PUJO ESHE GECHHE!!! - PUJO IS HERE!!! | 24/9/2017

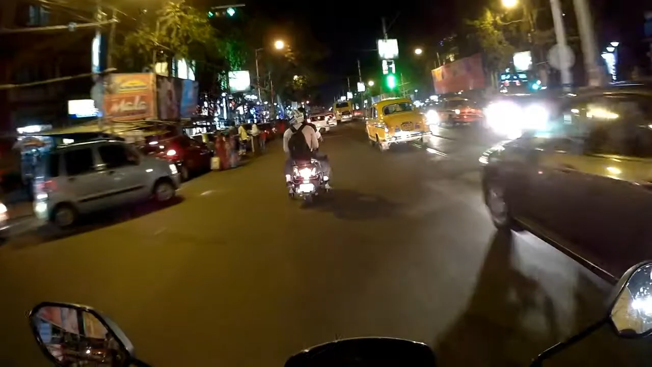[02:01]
I strongly suspect that late
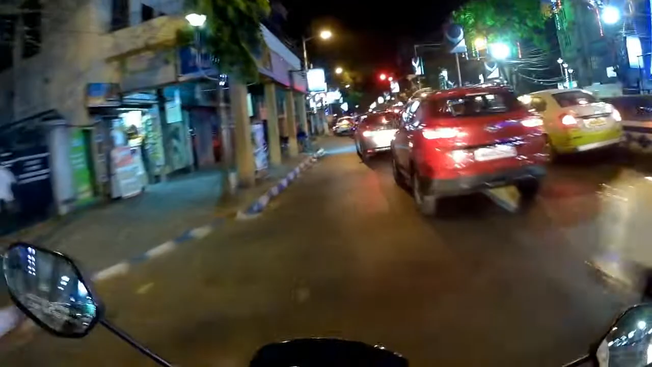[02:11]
road is the left turn from here let's see
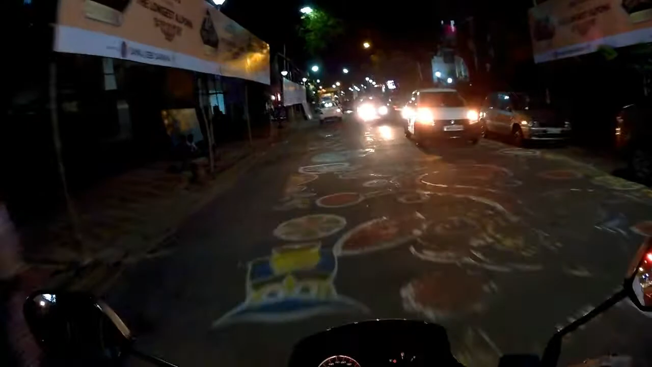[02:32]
can you see the patterns on the road I'm not sure even light can help you here this is lake road they had made this beautiful thing on the ground
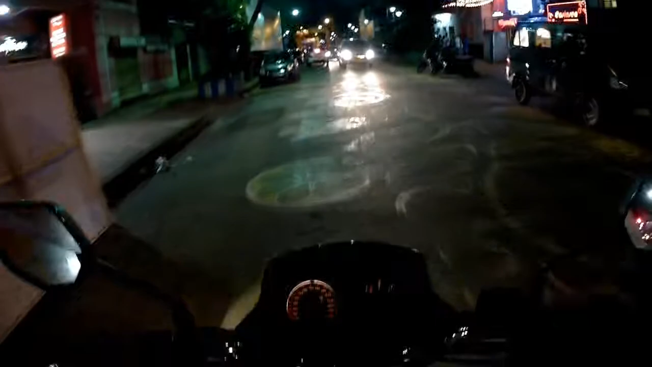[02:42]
um Hindi speakers or some other languages might call it rangoli
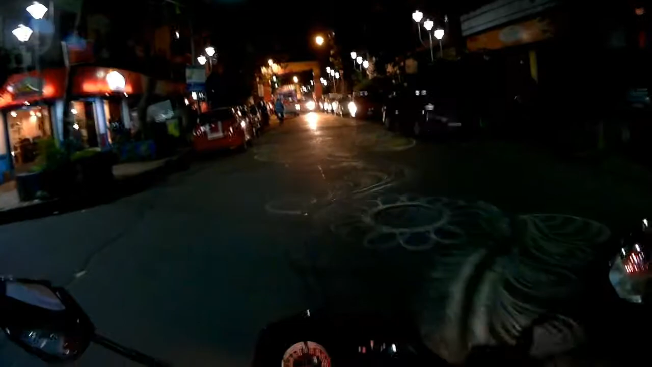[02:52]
oh my god this was so beautiful but it's ruined because this is a thoroughfare we even integrated the manholes on the street so beautifully check out this one
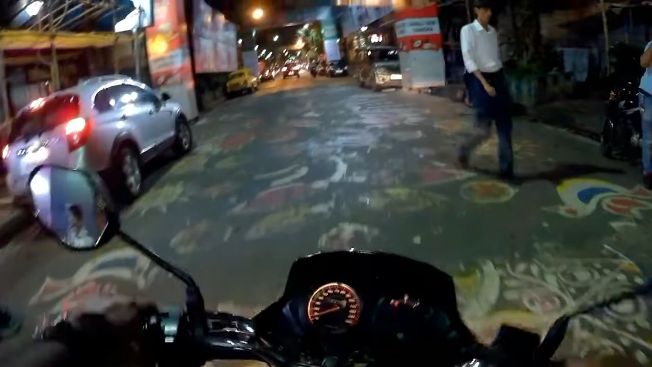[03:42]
I really hope that you can see this because by tomorrow morning even this is going to be
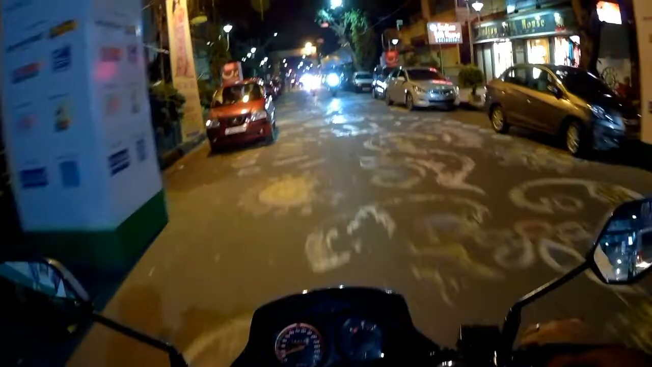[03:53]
wiped out because of the continuous movement of traffic over this hell I myself am riding over this who am I blaming but I really hope you can make out the beautiful patterns on the road this is the kind of art that Durga Puja produces this is the thing
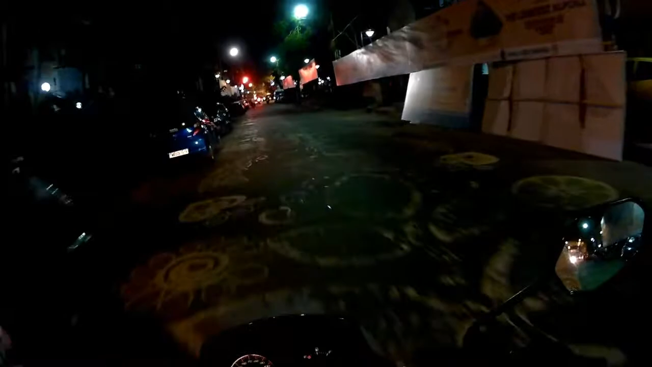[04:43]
I sincerely hope that you can see even a little bit of this even gunning my engine won't give you enough uh in a view by powering off my headlamp
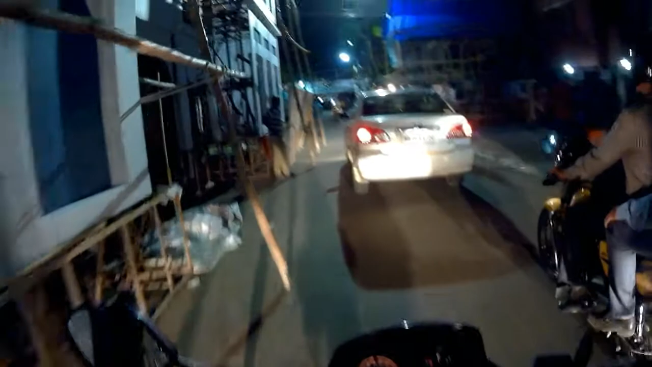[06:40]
here you see another Pujo how are these people going to complete all of this how are they going to complete all of us left it seems just too much
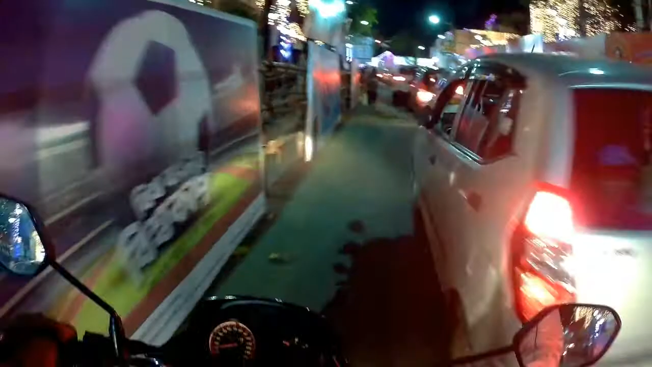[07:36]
we are close to Shuruchi Xiongho
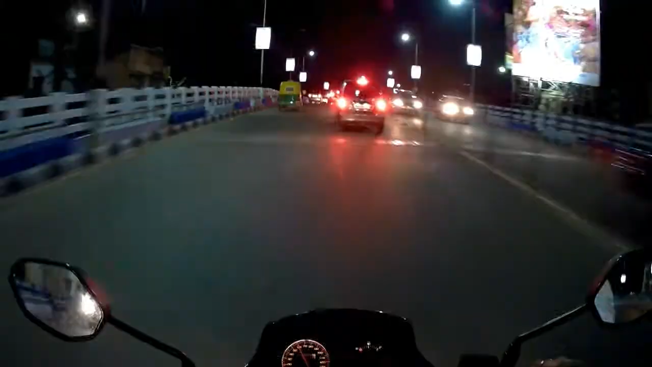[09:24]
it's all dark so you won't be able to make out there is a lot of greenery around this place a whole lot I don't believe this I have never ever seen this place have traffic never I swear even if you can't see the greenery you can at least see these trees jetting out onto the flyover so
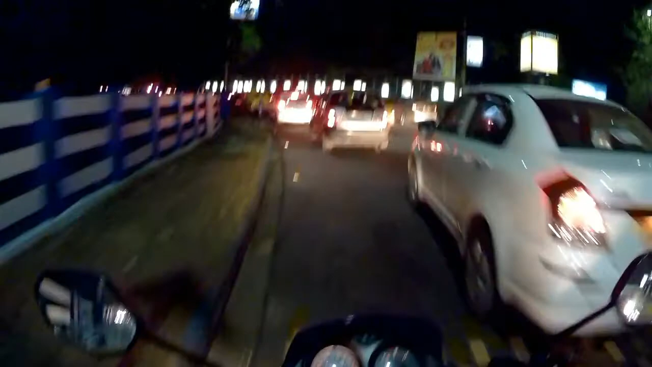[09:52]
it will probably give you an impression of how full of greenery this place is
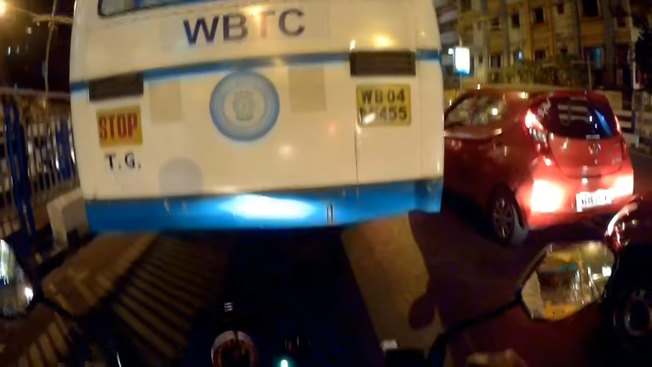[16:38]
we have a murder of autos what's the point of changing lanes